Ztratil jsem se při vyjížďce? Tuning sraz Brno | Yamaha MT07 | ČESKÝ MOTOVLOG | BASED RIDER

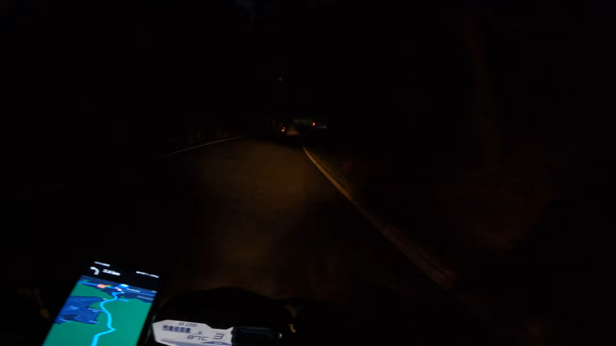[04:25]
Když tady předemno má ukrajinskou značku, vole. Nebo je to ukrajinská, jakože UA. Ty vole, já si musím zzistit, co to je za značku. Ještě mi to napište, co je za značku UA. Mě zajímalo, ty vole. Ajajaj, co pak tady máme? Ještě máme? Ještě máme? Ještě?